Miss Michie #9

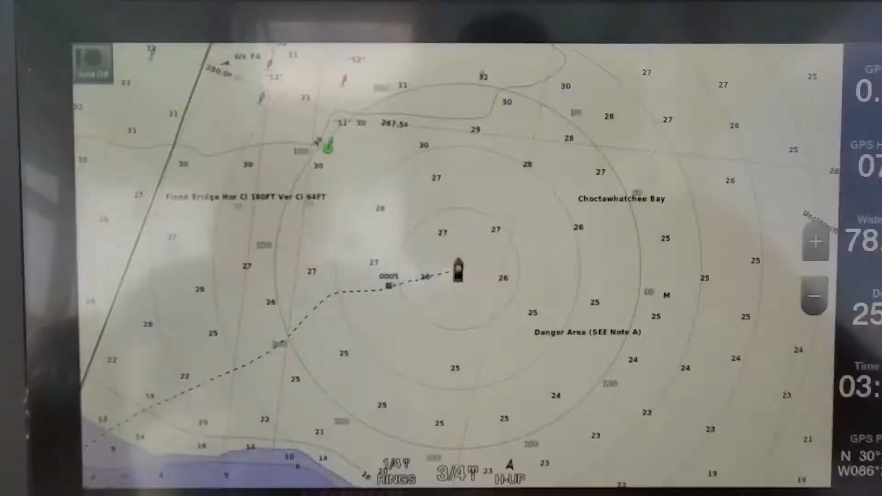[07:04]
And then you can... Transmit on.
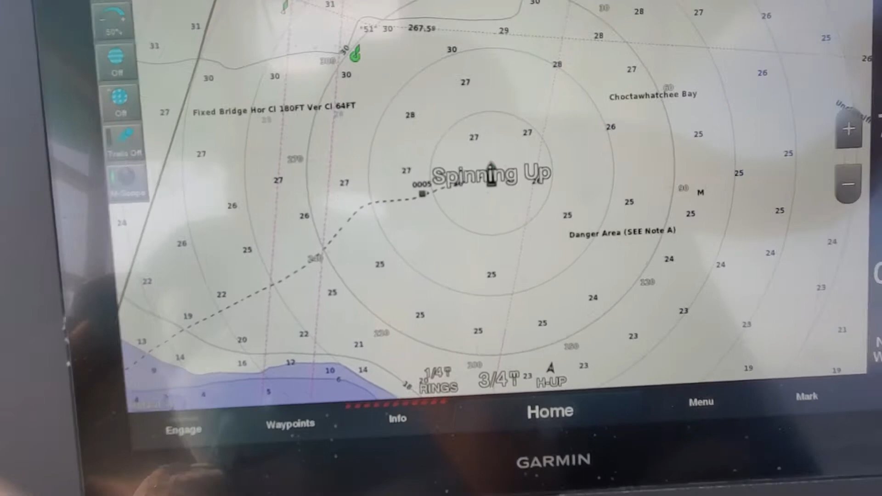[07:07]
Is that... Then does it start spinning up there? Correct. Like that. So if you are running up in the tower, just be cautious. Be conscious about who's up there and if you're running your radar and whatnot. Point.
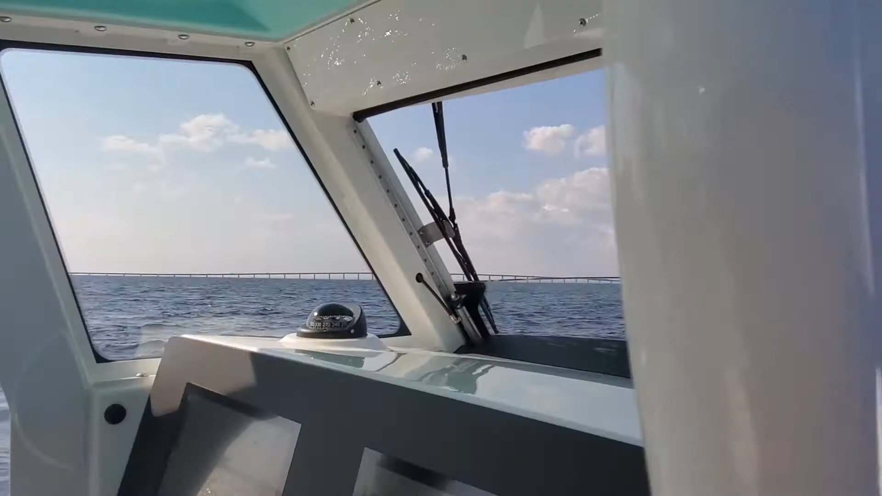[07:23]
The second station. Yeah.
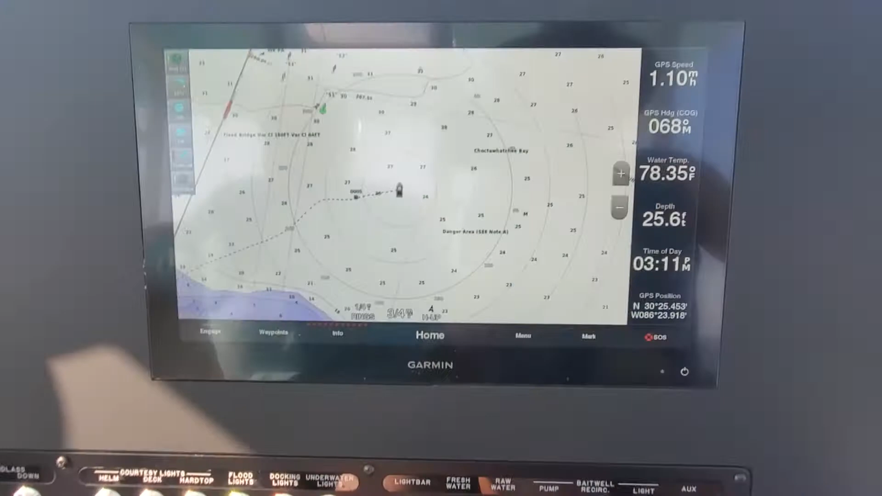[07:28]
So now you can kind of see on the radar that it's picking up the bridge, and then if we were to get closer to this, channel markers, and it would pick up the channel markers and stuff too.
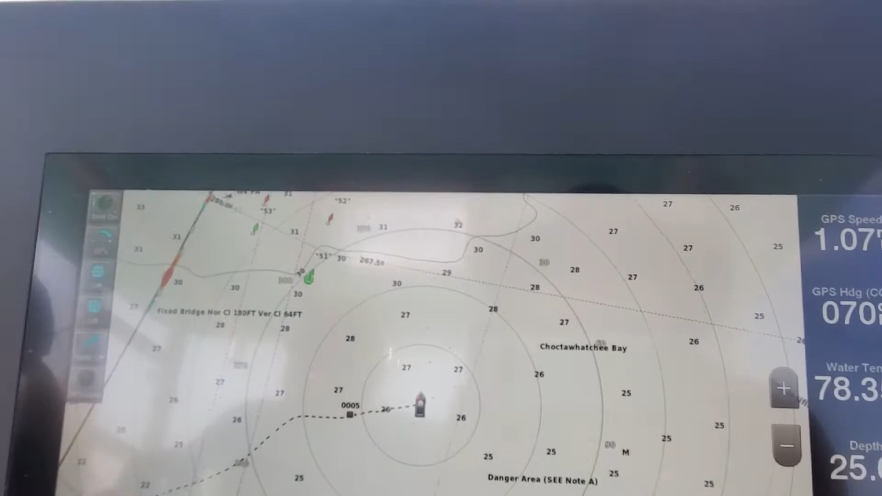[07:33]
So you can change your gain, you can have it very sensitive, not so sensitive, all that fun stuff.
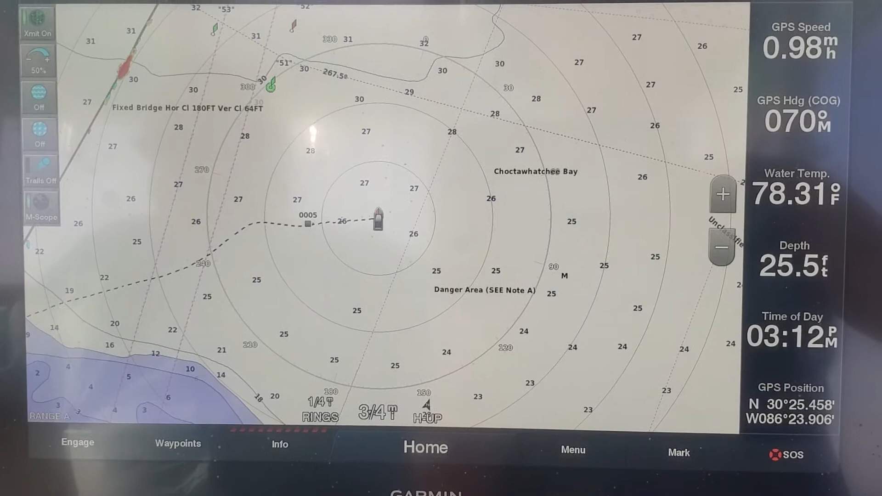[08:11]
Nothing insanely crazy. Alright, so let's go back to home.
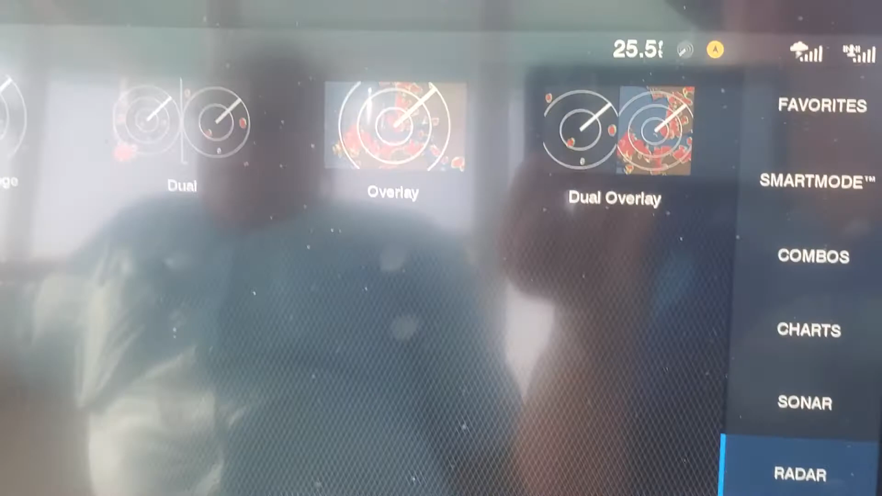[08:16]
We'll go into our sonar, which is so that's all you have to do to transmit. Is push that button. Push that button.
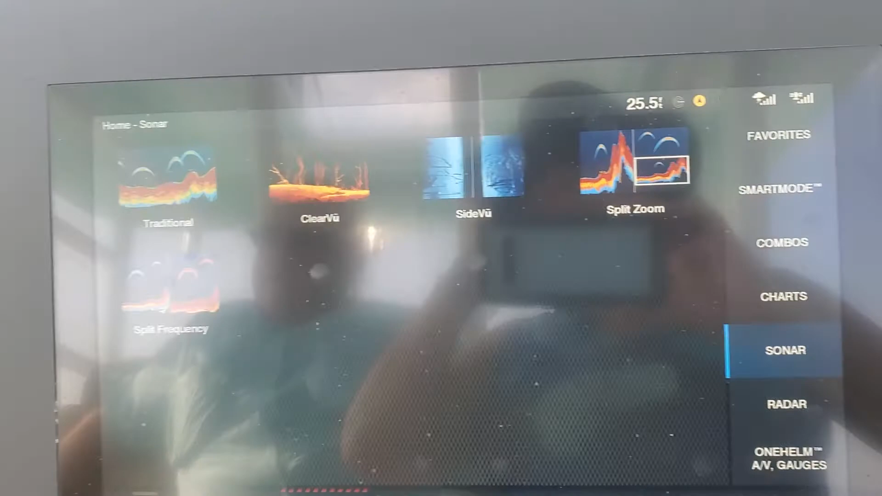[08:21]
Yep. So this is our fish finder.
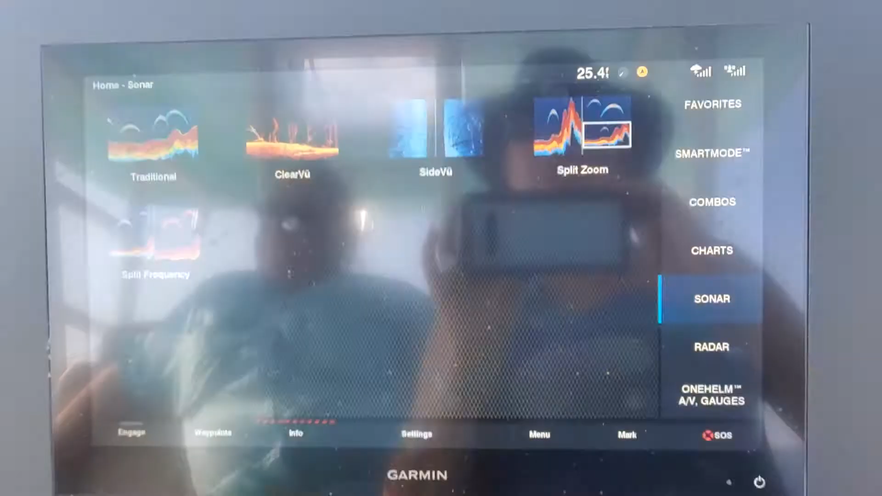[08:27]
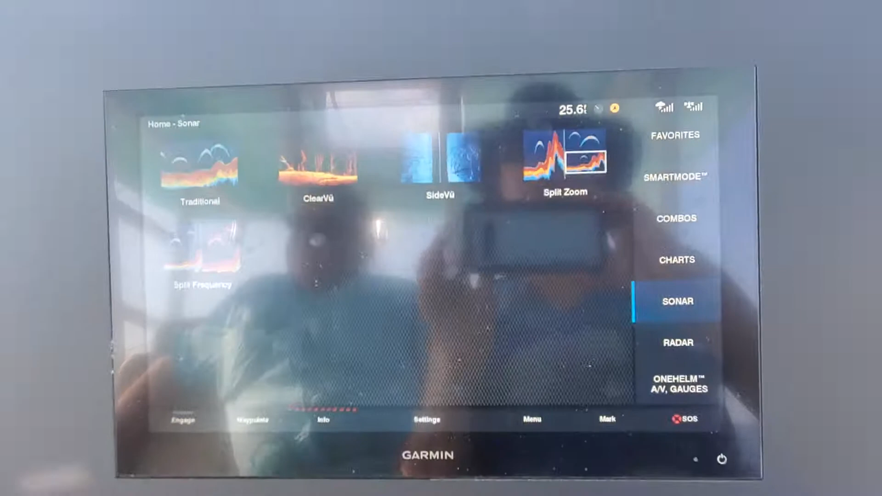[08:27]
Radar, sonar, things of that such.
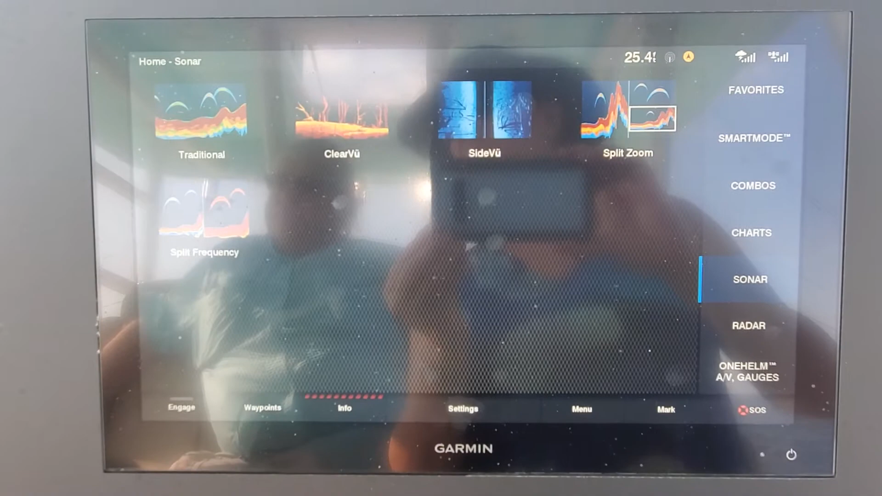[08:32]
So traditional is going to be like what we were looking at earlier. You can see all the mullet, just the plant on the floor here.
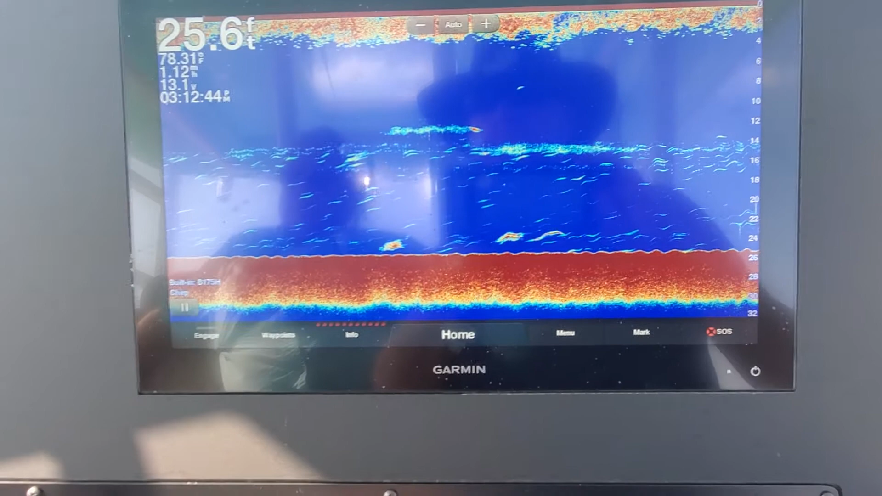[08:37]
On screen: depth 25.6 ft, water 78.31°F
25 feet of water, 79 degrees. And then you can change your chirps in that too.
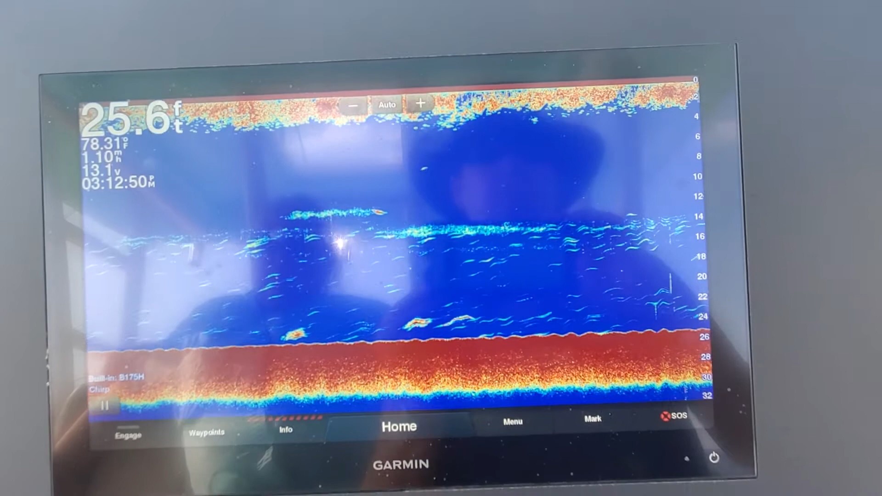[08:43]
On screen: depth 25.6 ft, water 78.31°F, speed 1.10 mph
So every screen that we've just been through will always have a menu button. And that's basically just going to be settings. So if you wanted to change something, you just go into the menu on any page.
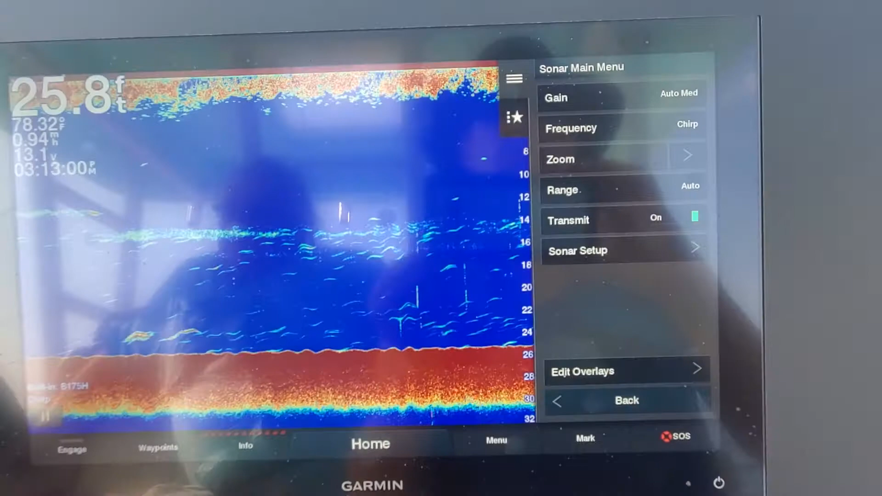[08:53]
On screen: depth 25.8 ft, water 78.32°F
This one's on medium chirp, and this one's on chirp. So you can change that in your frequency.
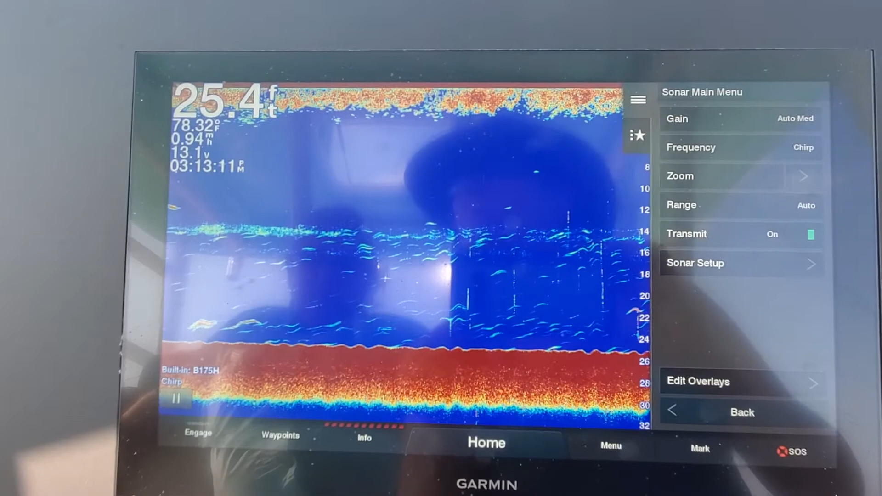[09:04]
On screen: depth 25.4 ft, water 78.32°F
So each one of them can be set separately. Mm-hmm.
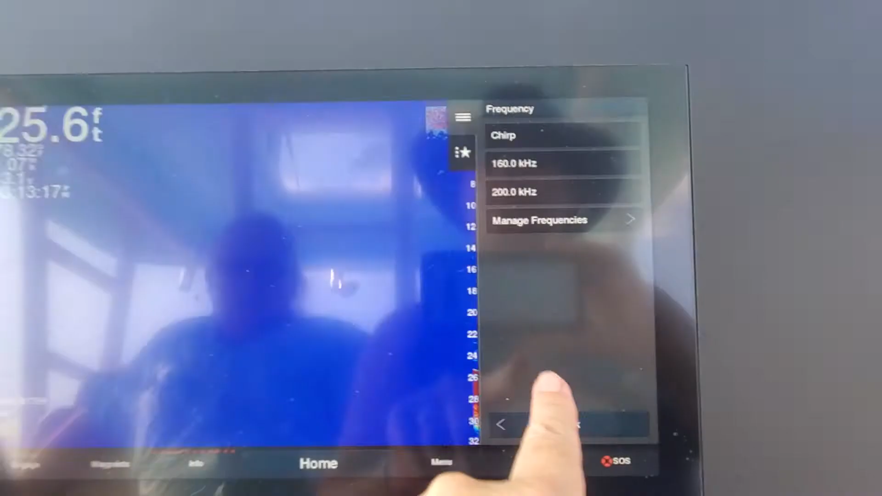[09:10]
So you can have one reading extremely sensitive and one not so sensitive.